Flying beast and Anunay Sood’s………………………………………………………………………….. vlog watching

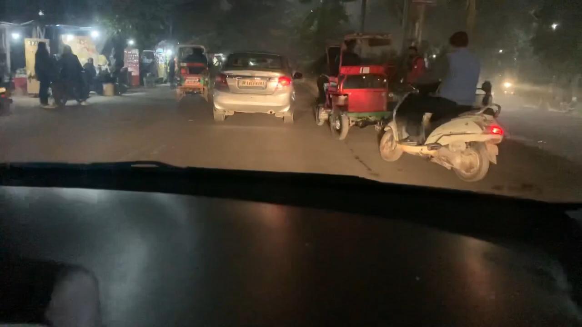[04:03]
बाकी फॉग पता नहीं आपको दिख रहा है, बट फॉग है काफ़ी।